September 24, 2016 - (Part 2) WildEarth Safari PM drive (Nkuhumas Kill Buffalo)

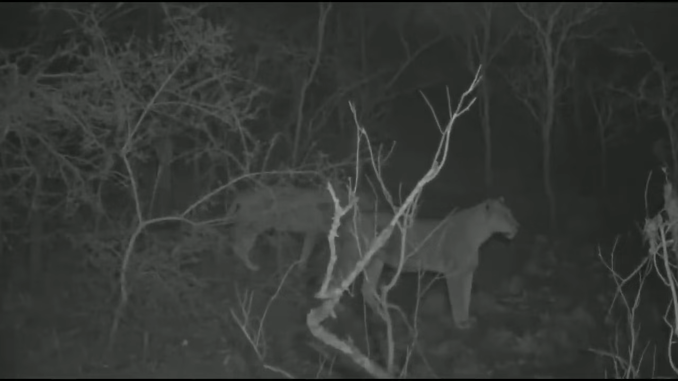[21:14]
So what I'm doing is I'm leapfrogging, is I can't actually follow them with the lights on through the bush. So what I've done is jumped up, guessed where they're going to pop out, and lucky for me, I'm good at guessing, because they've popped out every time now. And it looks like they might head towards the Buffalo's Hook waterhole in search of buffalo, I'm sure. Now, on my way here, I did see a young giraffe,
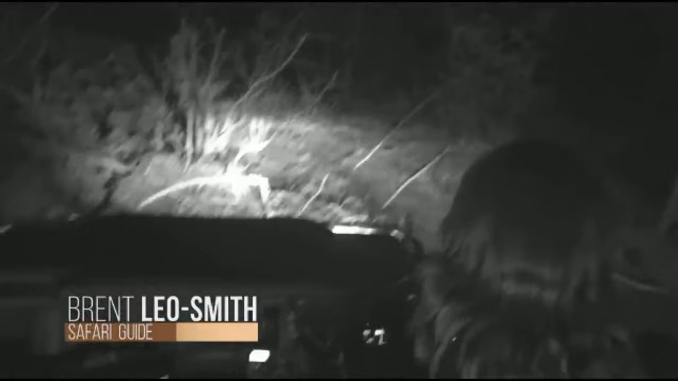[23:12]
So we're right in the middle of the bush at the moment.
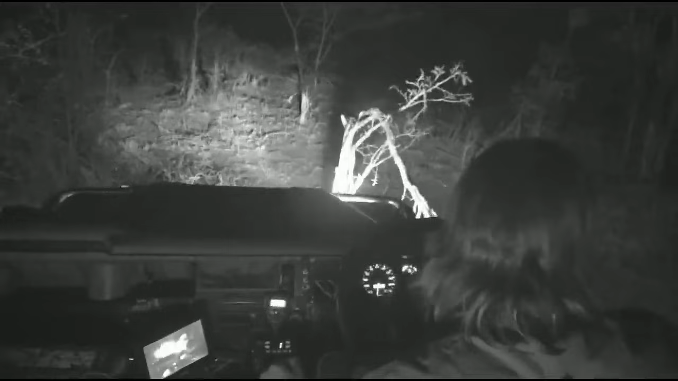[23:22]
There is a road up ahead. I'm not sure how far in the dark. Just trying to find a way between the trees. The elephant's also done a good job pushing over all the trees here. Okay, let's have a look. They went off through here. I'm going to try to get to the road ahead of them.
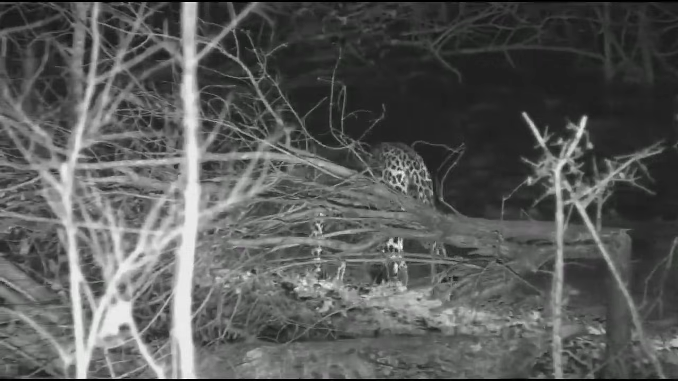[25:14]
Tingana is certainly keeping us busy. He's been on the move the entire time while we've been following him through a very, very tricky vegetation block. We're just trying to keep up with him. He's on Zoe's road now, but there are other vehicles that have joined the sighting.
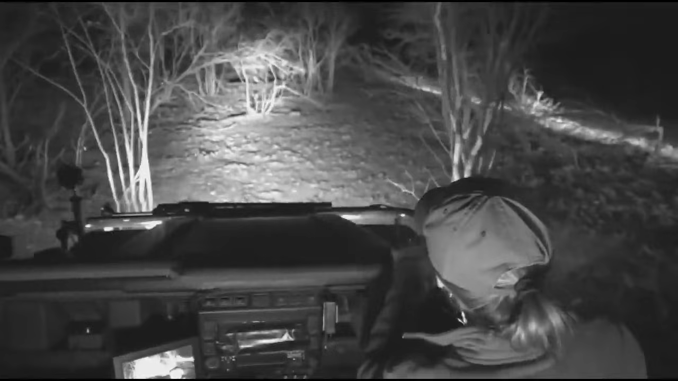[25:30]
So we're going to keep up with him as much as possible. I'm just letting Abel come through. There he goes. Let's have a look at him in the road.
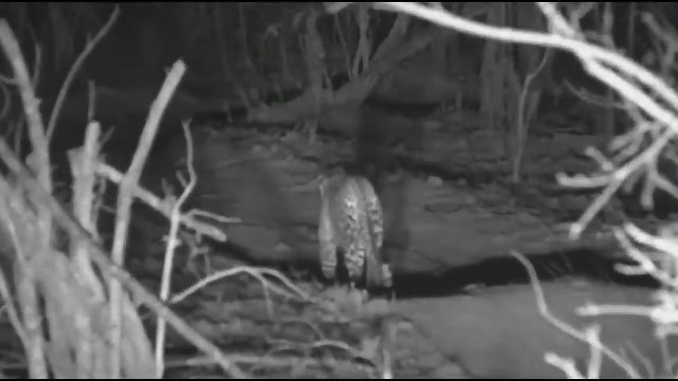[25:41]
How awesome does this look in infrared? Isn't it absolutely incredible? And fascinatingly enough, he's actually gone from Warthog Burrow to Warthog Burrow while we've been following him. He went into one at one point, which is amazing to see. Didn't have any luck, obviously.
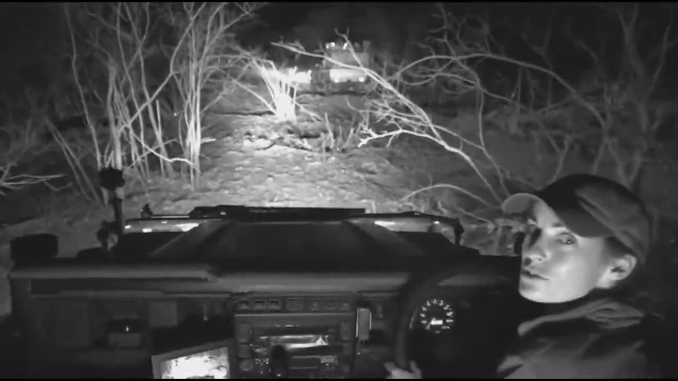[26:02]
But it's so interesting how he clearly... Oh, goodness. Okay, this is exhausting. He's really keeping us busy.
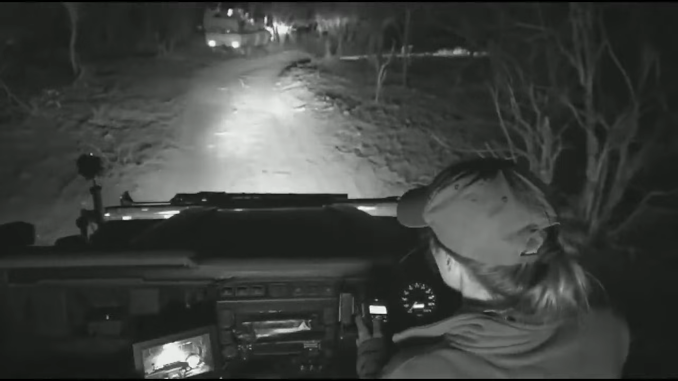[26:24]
Okay. Are you happy for me to go past him for? Sure, thank you. There we go. Abel's giving us an opportunity to drive behind him. I'm going to duck my head down.
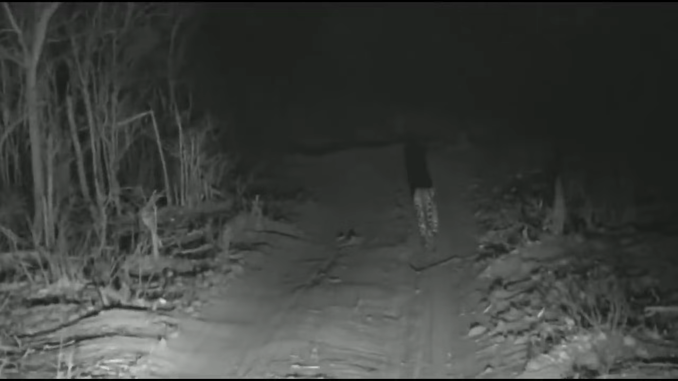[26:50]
And we'll try and continue slowly for a little bit along the road, watching him go. And then as soon as we have another place that we can pull over, we'll let Abel go ahead. So we're basically leapfrogging. Stopping to lick his paw.
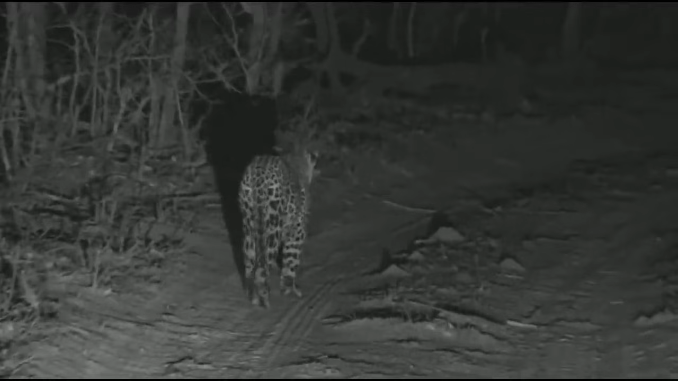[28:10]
Okay, we're gonna pull over. And let Abel go through.
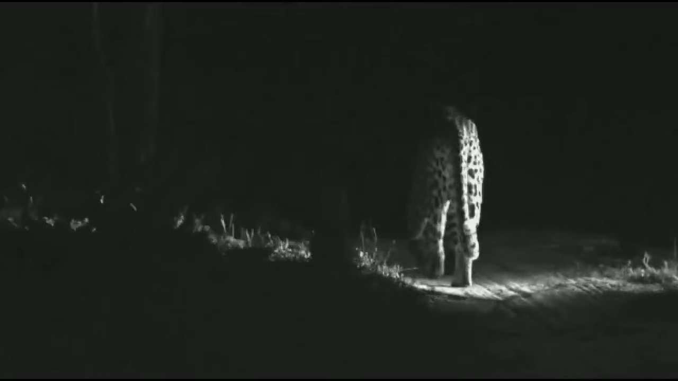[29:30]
But they don't know for certain, and they do get tricked into believing that the cub is theirs.
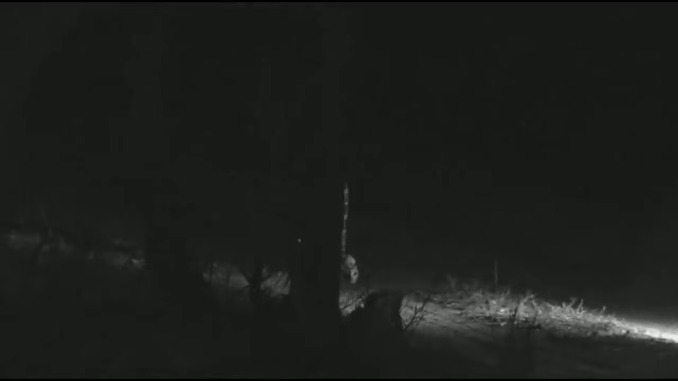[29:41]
Into the block we go again. While we reposition, I think Brent has done it again. He's managed to relocate the Nkuhumas. Let's go and have a look. So we guessed they were coming for a drink and they've just finished. And they finished drinking as we got here.
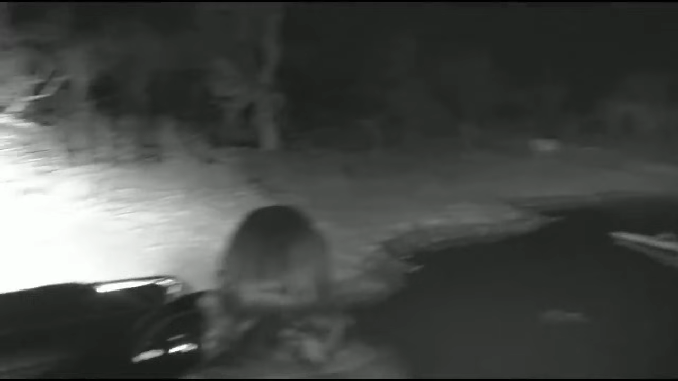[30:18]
much nicer for us because they've decided to walk on a road rather than through the bush. Walking down the road. I'm going to wait till they get up this little steep bank embankment, and I'm going to get around ahead of them and just wait.
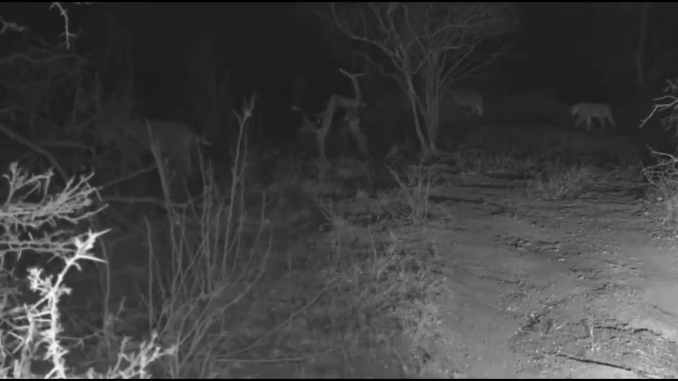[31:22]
And what we do is what I'm doing now is I try leapfrog or move around with them, and sometimes I try to be ahead of them. Now, in doing that, I can stop the vehicle, and also you can read from their body language when what they're about to do. Oh, I need a reverse line. Although the camera can see in the dark, I'm afraid I can't.
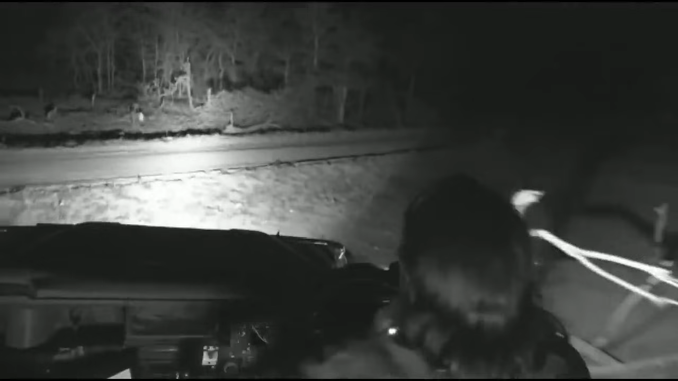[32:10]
because this is the northern edge of our traverse.
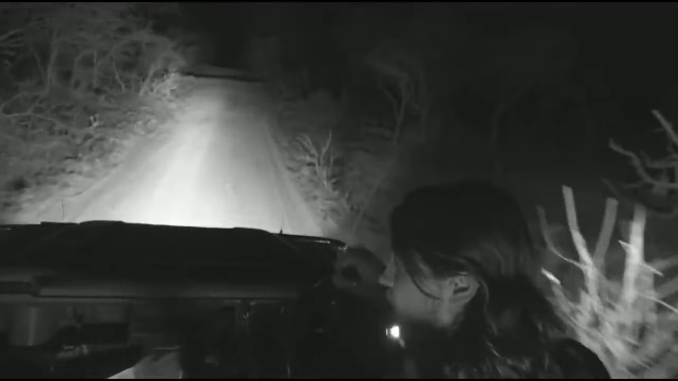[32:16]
Now, the thing that can affect the hunt more than actually following them in a car, because during the day we also do it, is actually lights. And that's why we've got this infrared system. Now, it can actually benefit and influence them, because you can blind an impala or something like that with a spotlight.
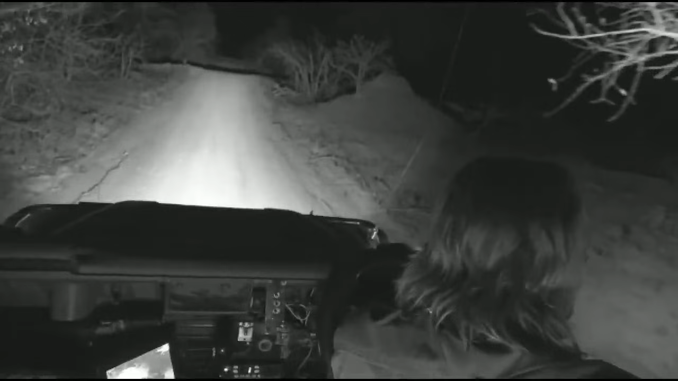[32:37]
Okay, there they are there. Have they gone? They're still walking. Okay, so there they are. Oof, they're just at the edge of the light. Not to the left. There. That's a line. There we go. And you can see, there we go, there she is.